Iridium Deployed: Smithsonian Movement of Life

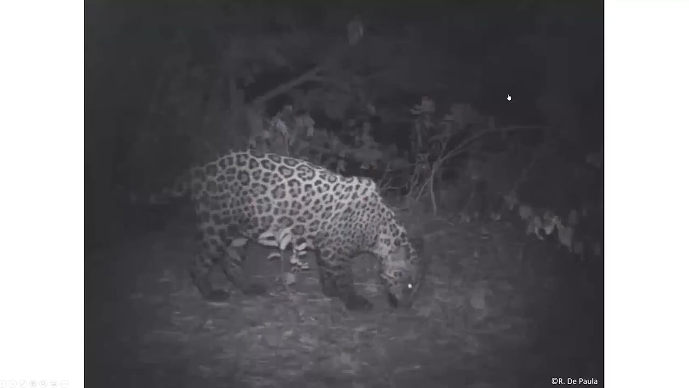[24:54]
In some ways, like giraffe, jaguar can also be very difficult to tag.
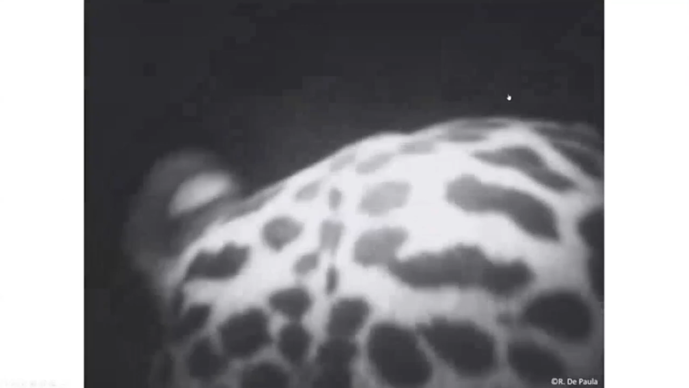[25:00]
So this is some camera trap footage of a male jaguar that was being baited to a particular area.
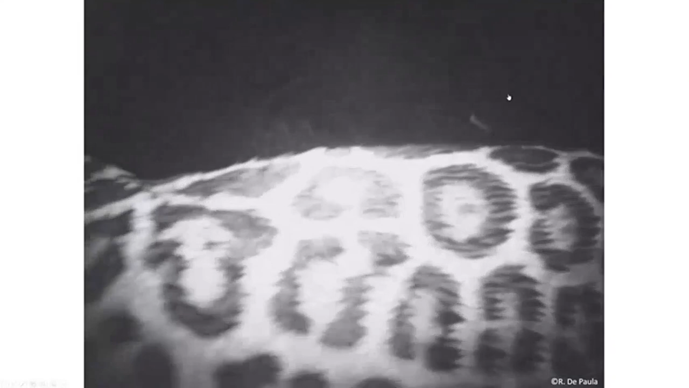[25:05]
And so you'll see the bait ball at the top of your screen.
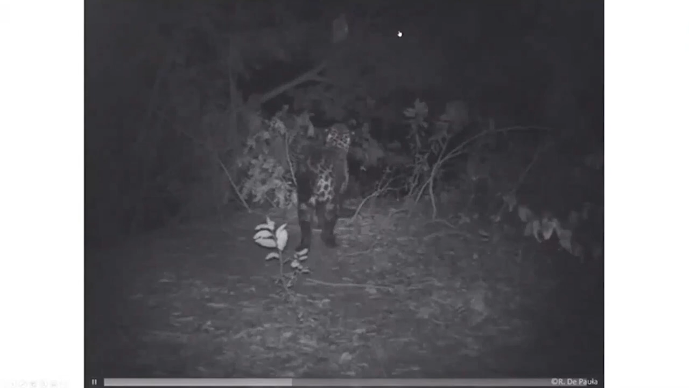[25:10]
That bait ball is aimed to lure the animal to a particular pathway that has a foothold trap, a wire snare. What you'll see is that this animal is pretty wary about what potentially is in store for him. And so he takes a step forward and then says either something doesn't feel right or something doesn't smell right. And in this case, this male we were unable to trap. He moved from the area.